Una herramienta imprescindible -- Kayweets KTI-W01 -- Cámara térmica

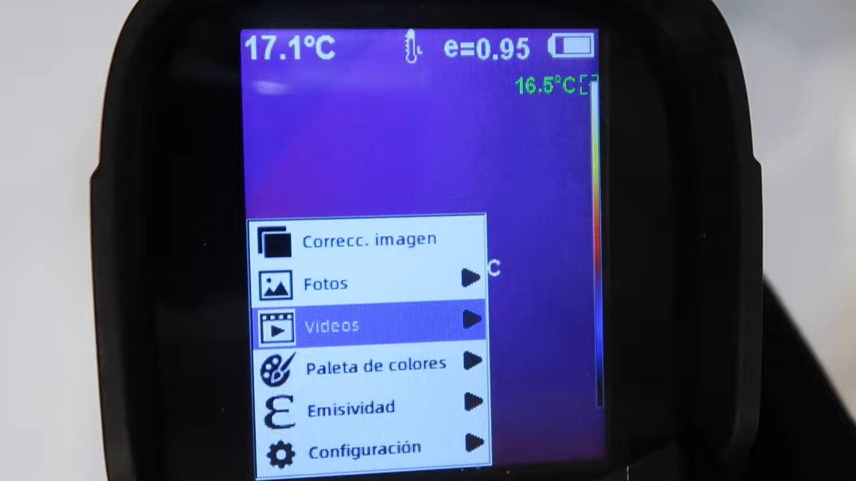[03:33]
On screen: spot 17.1°C
La foto que vamos tomando, los vídeos que hemos grabado, pues ahí podemos visualizarlo.
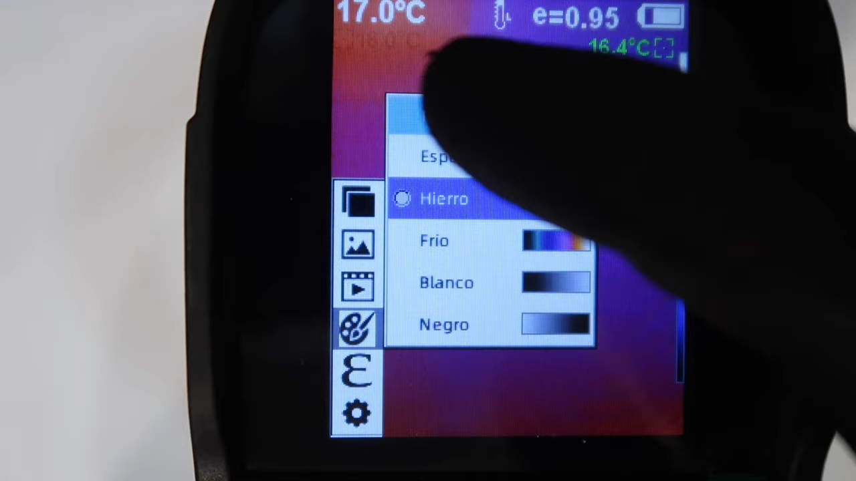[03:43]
Bueno, tenemos otro apartado importante que es el coeficiente de emisividad.
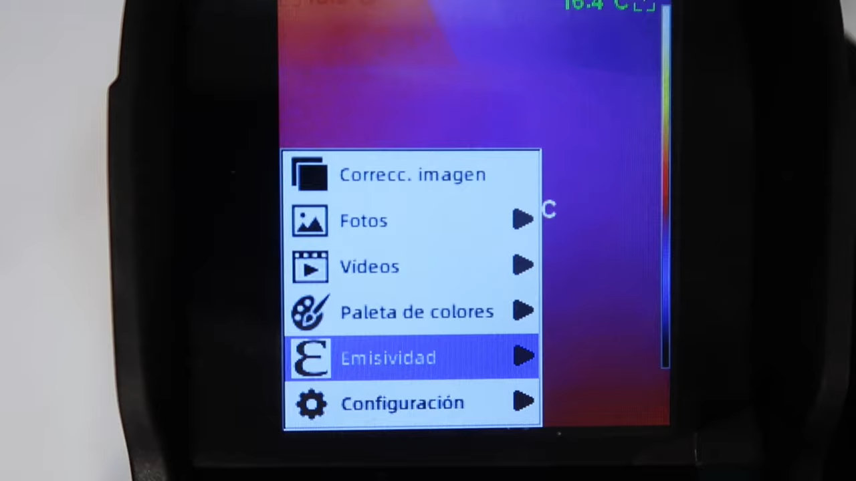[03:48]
Que bueno, en función del material al que estemos apuntando,
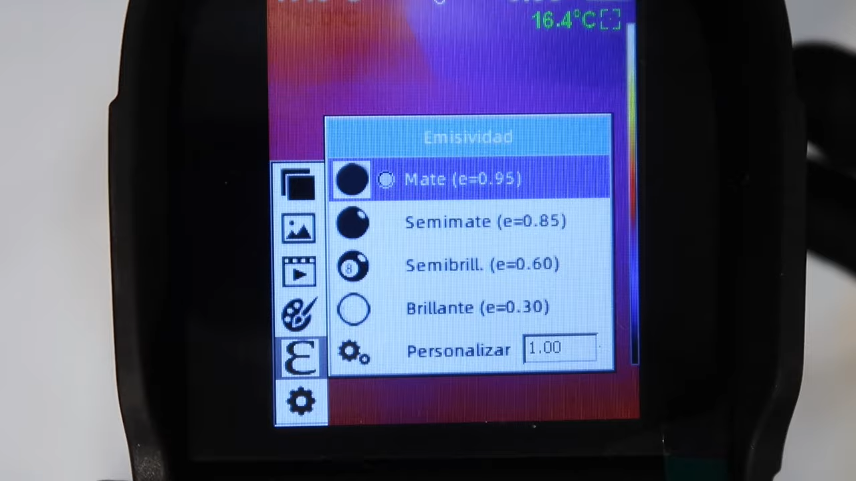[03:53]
pues deberemos de ajustar el coeficiente de emisión para que la lectura sea la más correcta posible.
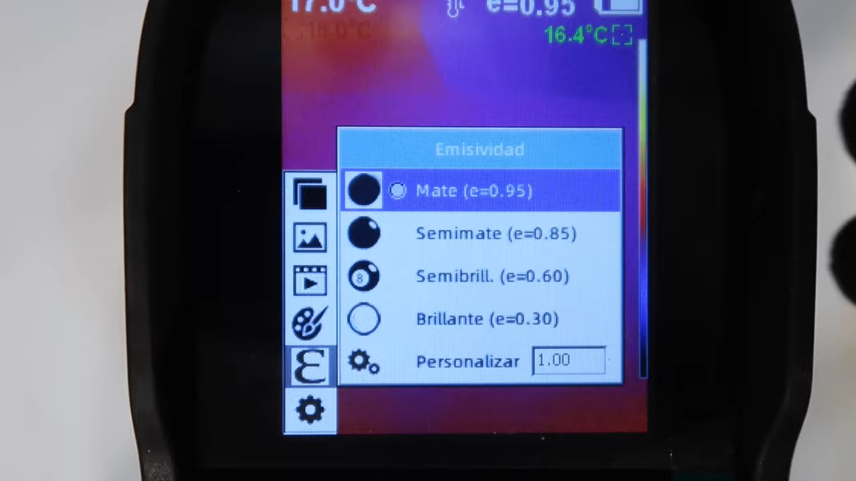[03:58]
Bueno, para circuito electrónico, por ejemplo, lo tendríamos en mate con 0,95.
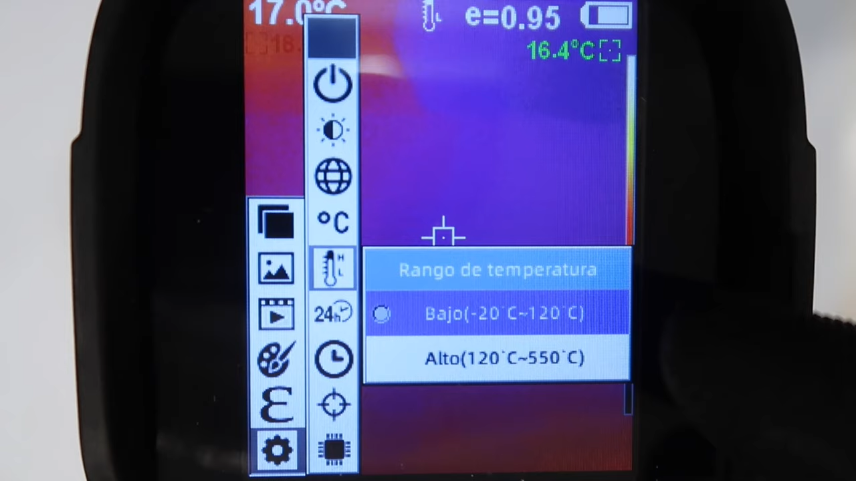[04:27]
Tiene dos rangos, entre menos 20 y 120 grados centígrados, o entre 120 y 550.
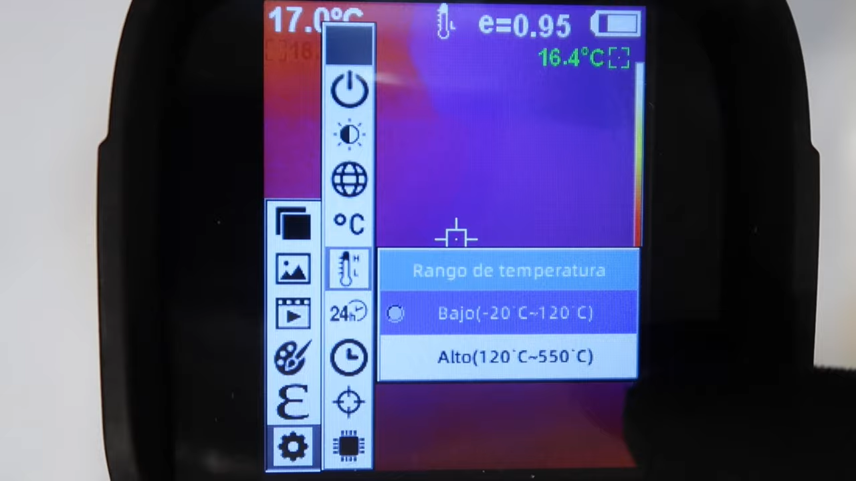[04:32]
Deberíamos de actuar sobre esta parte del menú para configurarla, para que tome la captura de la temperatura de la mejor forma correcta. Tenemos el formato de la hora, la configuración de la hora, la configuración del puntero central y la versión del software de la máquina.
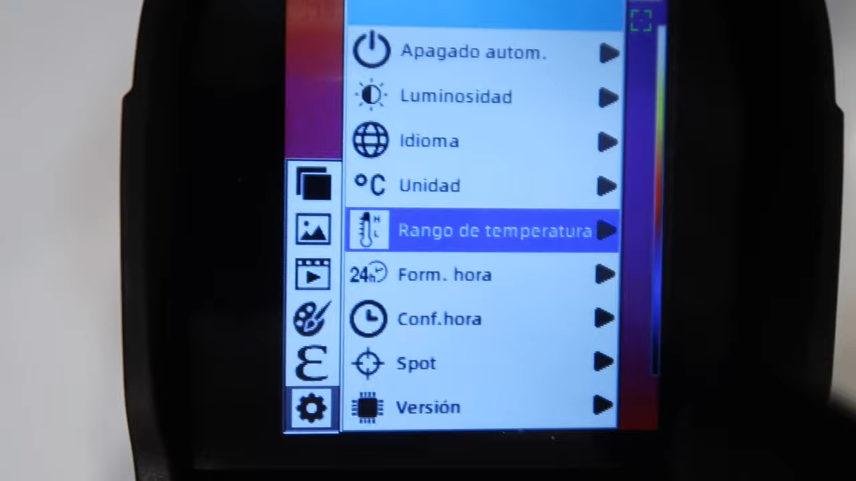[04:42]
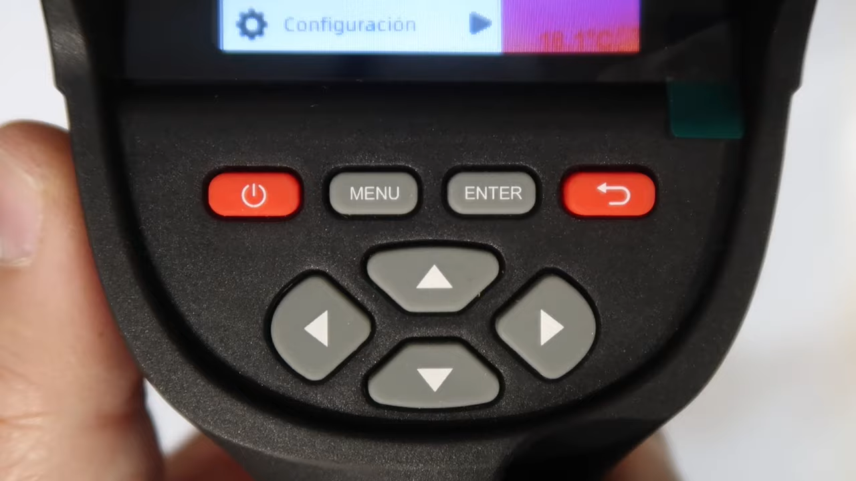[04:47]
Veis que el menú es muy intuitivo, como movernos en el menú también, y la cámara es muy fácil de usar.
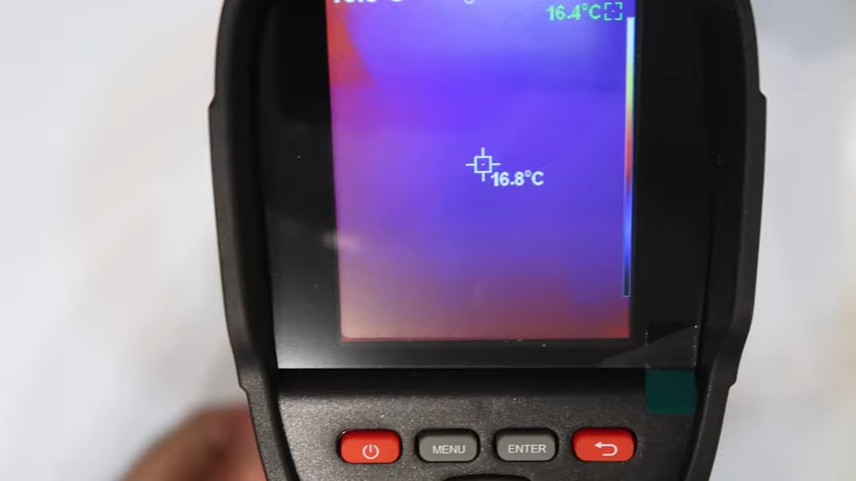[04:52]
On screen: spot 16.8°C
Tiene una función también, que es cuando estoy tomando la temperatura de un objeto,
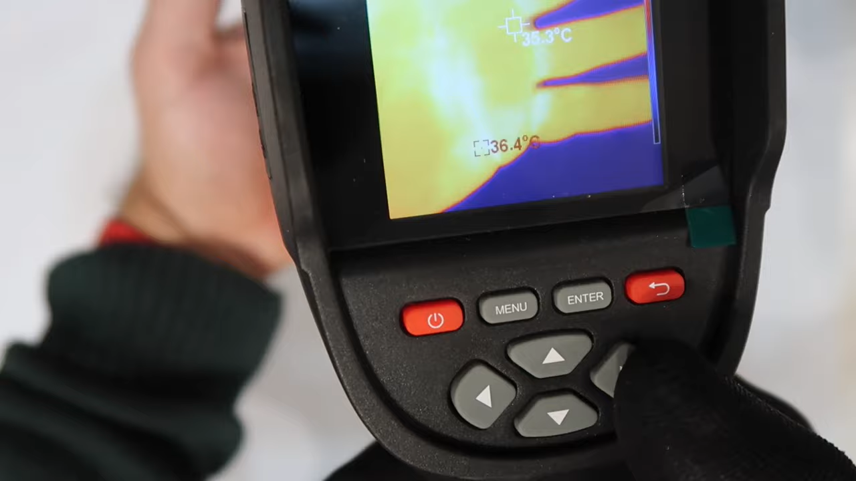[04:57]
On screen: spot 35.3°C
si pulso los botones derecha e izquierda, pues voy mezclando la imagen térmica con la imagen real.
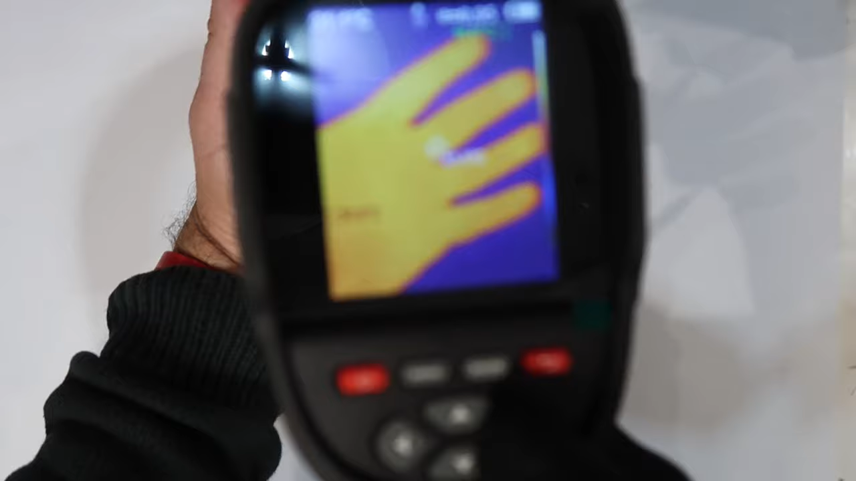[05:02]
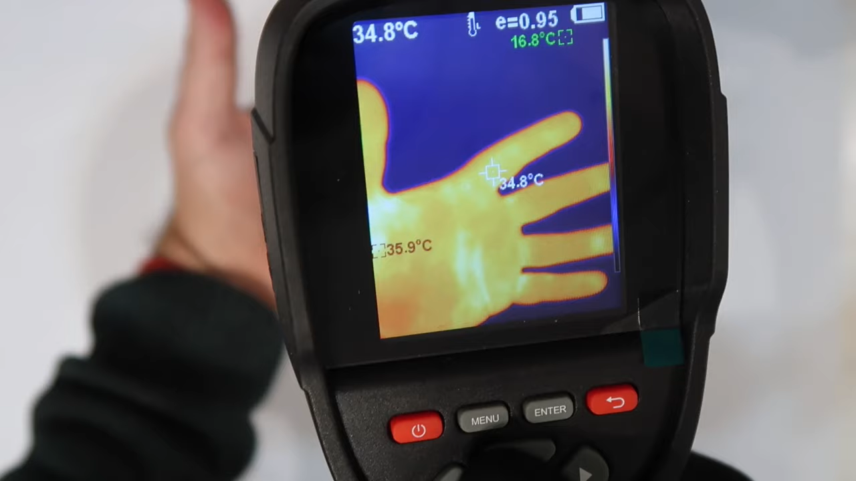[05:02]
On screen: spot 34.8°C, max 35.9°C, min 16.8°C
Imagen térmica, imagen real, y también puedo ir mezclando las dos imágenes.
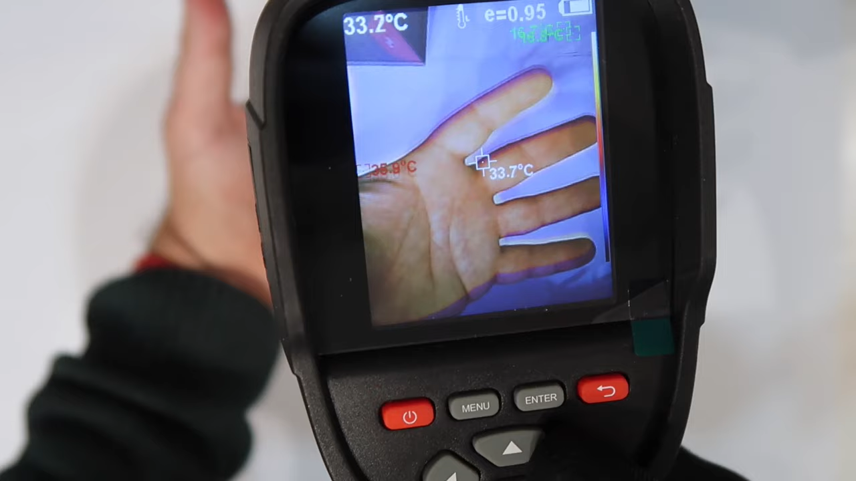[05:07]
De esta forma, pues puedo ver mejor lo que estoy apuntando.
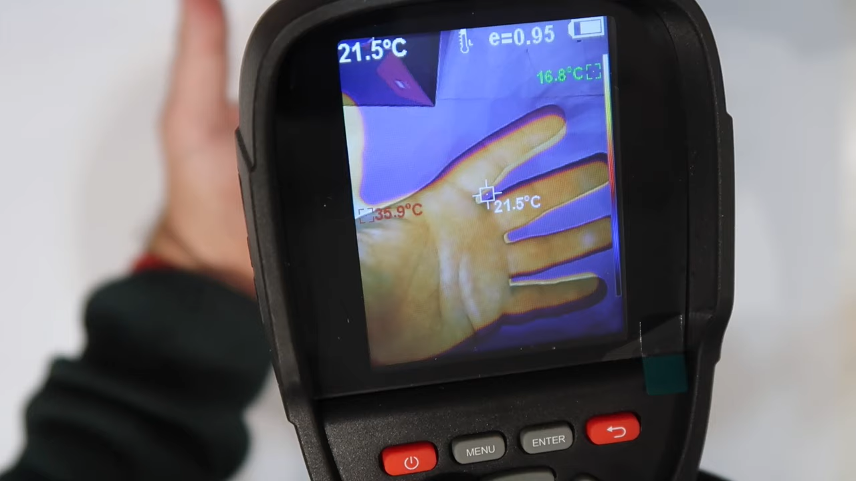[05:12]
On screen: spot 21.5°C, max 35.9°C, min 16.8°C
Esto es muy útil en circuitos electrónicos, porque se suele apuntar a pequeños componentes.
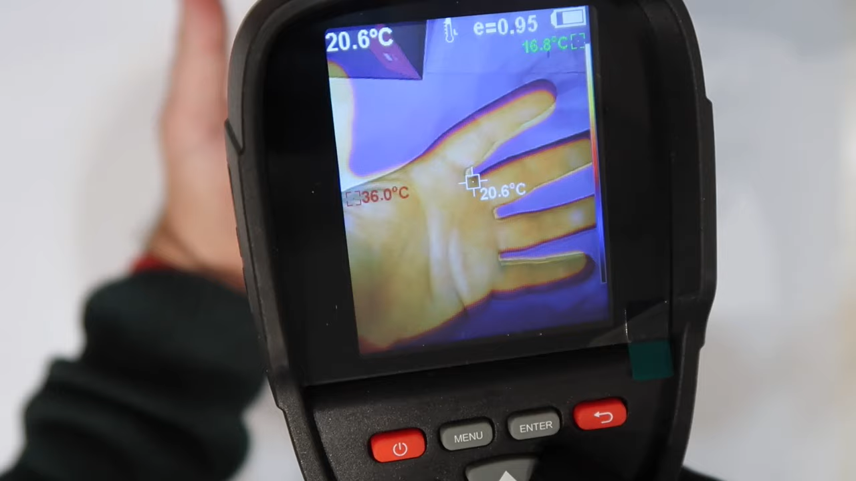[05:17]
On screen: spot 20.6°C, max 36.0°C, min 16.8°C
Bueno, pues con esta función se mezcla la imagen real con la imagen térmica.
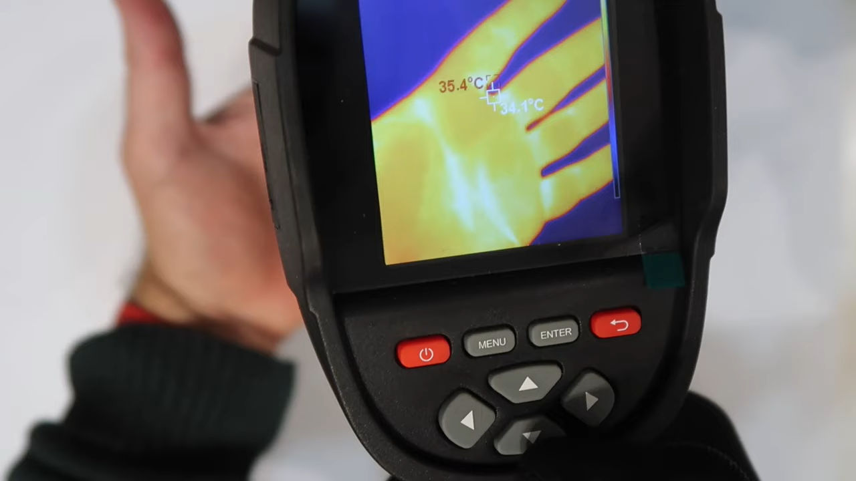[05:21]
On screen: spot 34.1°C
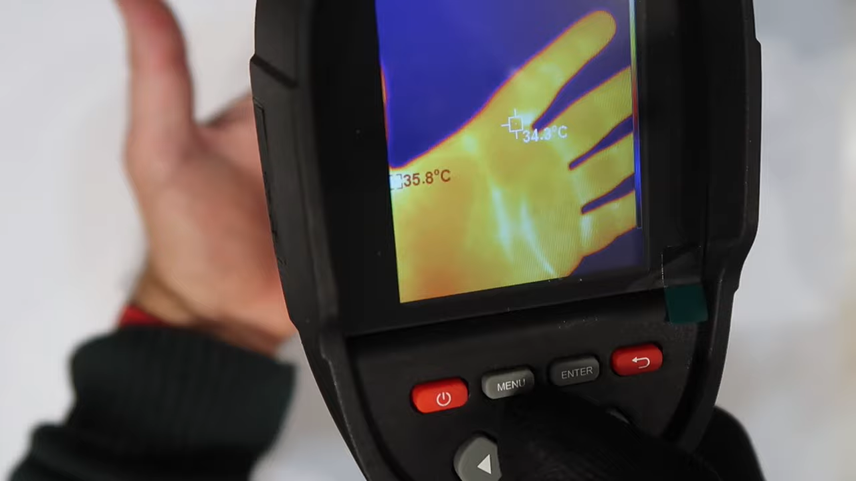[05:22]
También pulsando el botón hacia arriba, pues obtenemos ahí una lectura de la máxima temperatura, de la mínima y de la hora que tiene configurada.
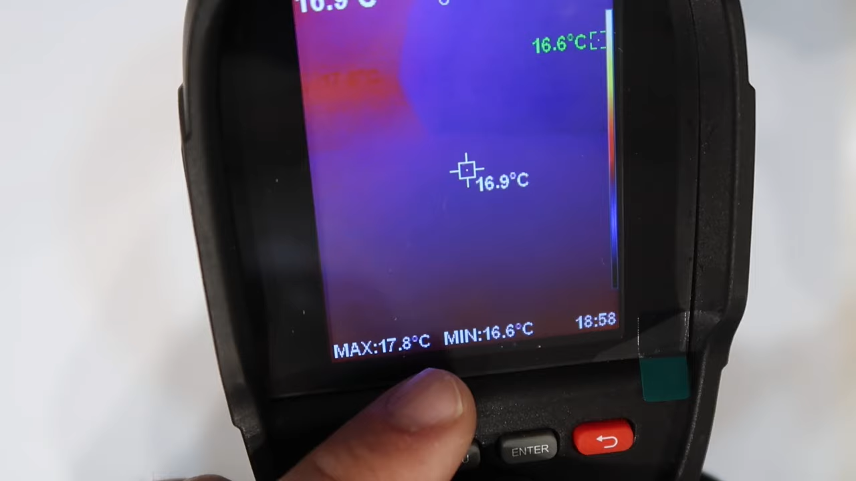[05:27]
On screen: spot 16.9°C, max 17.8°C, min 16.6°C
Si quiero quitar esta información de la pantalla, pues vuelvo a pulsar.